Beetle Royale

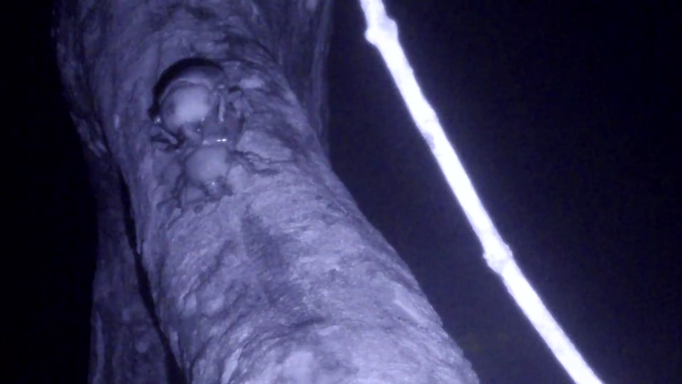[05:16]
So that's not supposed to happen. The males have these big horns. Why not pay attention to the horn? They don't seem to care at all.